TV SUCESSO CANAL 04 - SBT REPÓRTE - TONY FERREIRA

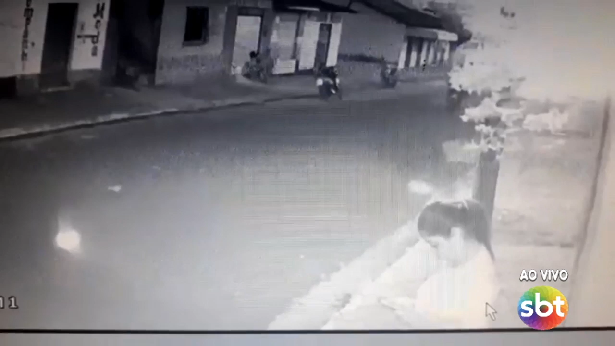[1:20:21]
Preste bem atenção. Isso aconteceu na cidade de Turilândia. Uma jovem é assaltada na porta de sua própria casa. Entendeu? Veja aqui os dois elementos que estão numa moto. O que der está de posse de uma arma de fogo. Isso foi segunda-feira. Aí, na rua Cândido Mendes, bem no centro, na cidade de Turilândia. Ainda bem que a moça não reagiu. Porque esses caras, às vezes, levam o telefone.